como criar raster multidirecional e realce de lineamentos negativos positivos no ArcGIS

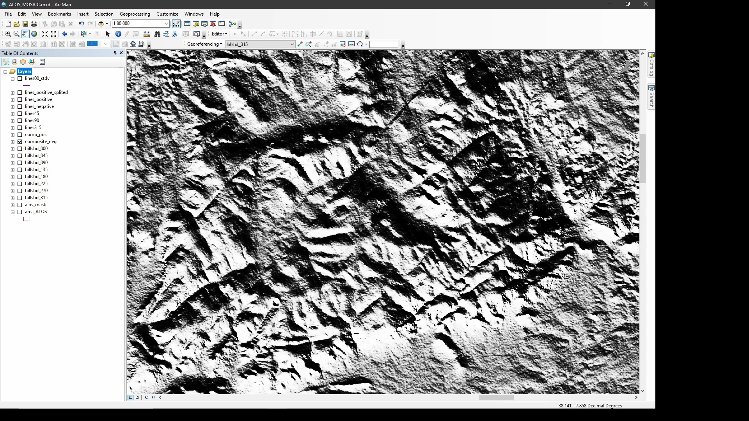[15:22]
Ficou negativo, né? Então, se você for ver, ó. As fraturas, elas ficam... Como se fosse o positivo. Então, você confirma e pode traçar. Vou dar um outro exemplo aqui, ó.
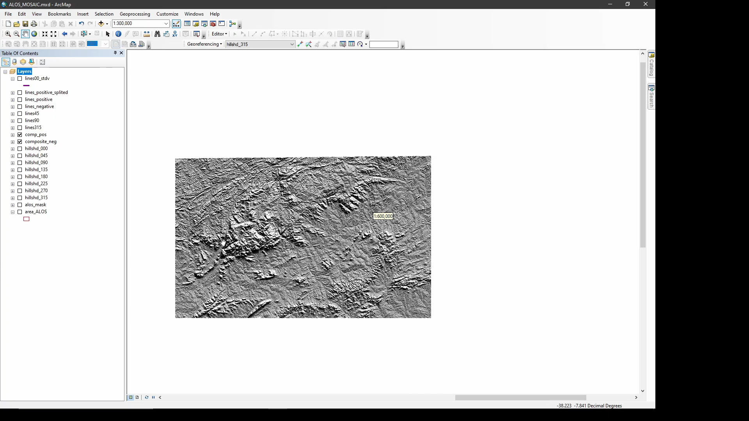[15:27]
Um outro lugar aqui, quer ver? Aqui, por exemplo, ó. Você vê que tem uma drenagem aqui, né?
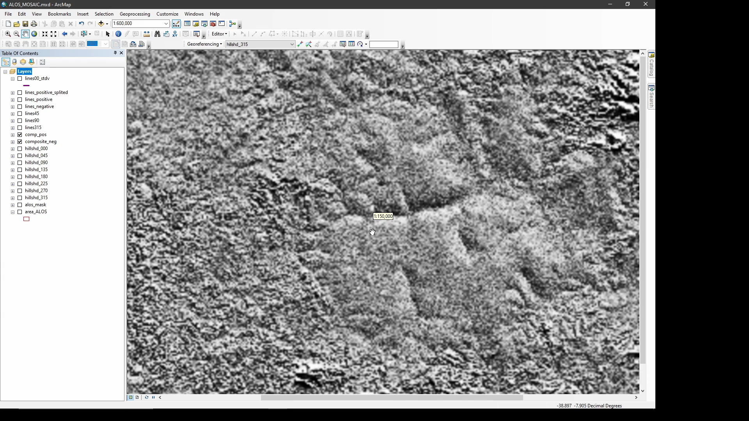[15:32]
Sistema de drenagem aqui. Ortogonal, né? Pode até indicar uma falinha aqui. Né? Um... Uma fratura. Então, se eu desligar aqui, ó. Se você perceber, ó. Né? Ela fica positiva. Então, acho que talvez fica mais... É uma forma também de você trabalhar. Parece que fica mais fácil de... De traçar. Beleza? Então, nesse tipo aqui, que eu baixei as imagens excedentes, os quadrantes de baixo, eles...
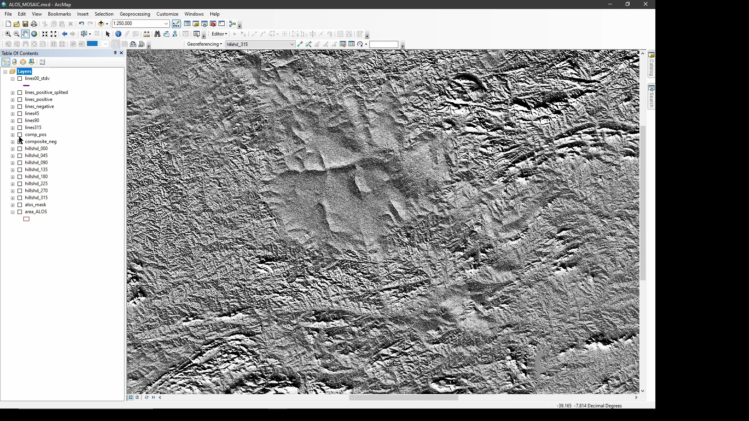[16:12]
Se você gerar, eles parecem que positiva as estruturas que são negativas. E os quadrantes de cima, se você usar as iluminações do quadrante de cima, ele...
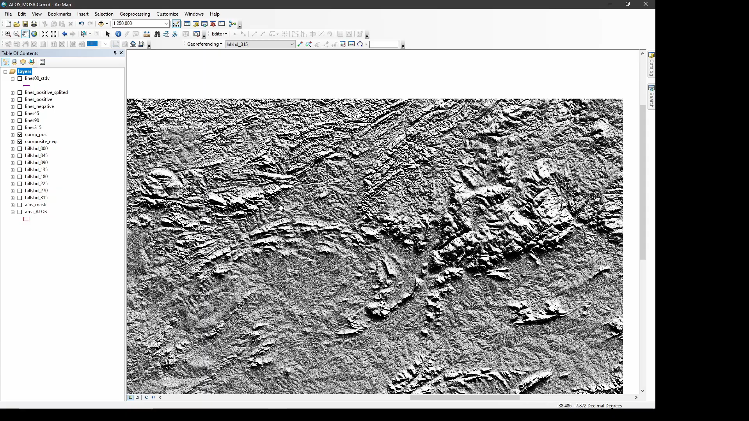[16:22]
Ele realça as estruturas, as cristas mesmo, né? Aqui, por exemplo, é um... Um platô, né? É uma bacia. Um tipo mesa aqui, um tabuleiro. Então, eu fiz os oito. Quatro eu usei para fazer os positivos. Né? Que está aqui. E quatro para fazer os negativos. Beleza? Então, depois a gente continua em outro vídeo. E se curtiu aí, curte e inscreve no canal, né?